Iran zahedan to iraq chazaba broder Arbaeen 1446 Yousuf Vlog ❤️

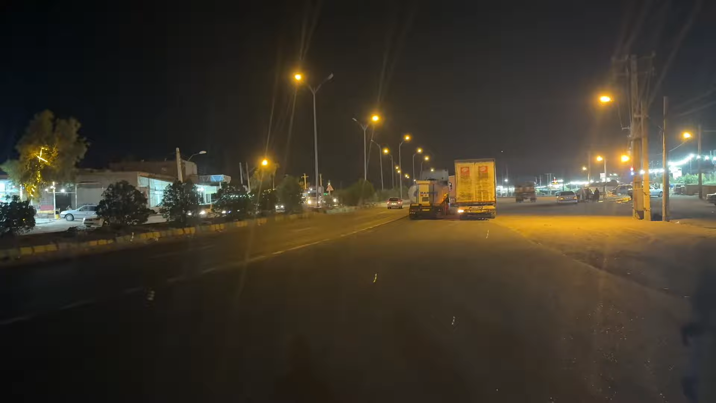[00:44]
अभी आके जा आगे जा रहे हैं वहाँ पर, गाड़ियाँ वहाँ खड़ी है।